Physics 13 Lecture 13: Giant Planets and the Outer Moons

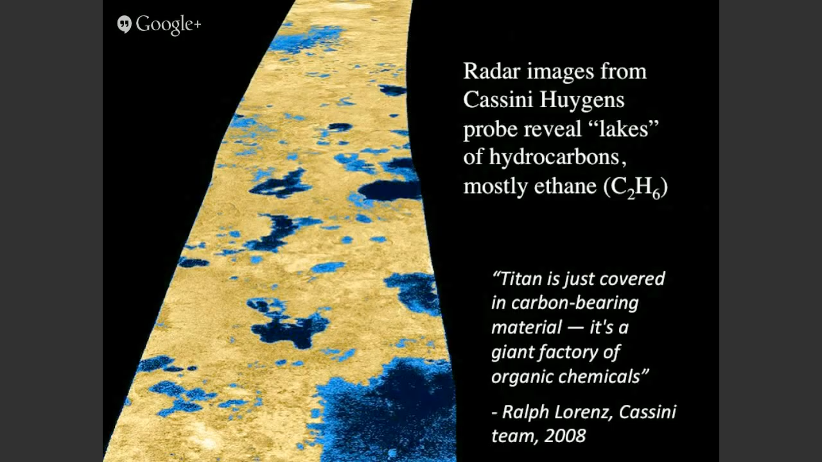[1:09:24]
Now, here's a radar image taken by Huygens as it was arriving, and you can really start to see a lot of these sort of dark reflective patches are liquid surfaces, right? When we take radar pictures of the Earth, the oceans are black because they don't reflect back radar light. We see the same thing when we take pictures of Titan. Now, just to drive this home, here are two pictures. One is of Earth and one is of Titan. Who says the top one is Earth?
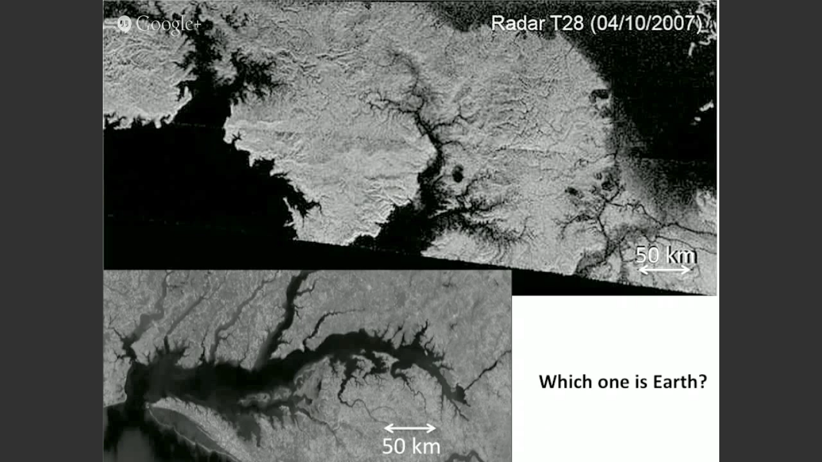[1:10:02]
Who says the top one is Titan? Who has no idea because they look identical? Yeah. So it helps to have a little color, actually. So let me put some color in. Now it's not clear, right? This is Chesapeake Bay, and this is the surface of Titan. Same size, right? Same scale here of features, right? And same kind of sort of fluid features as we see on Earth. So this is the only other world in the solar system that has a liquid on its surface.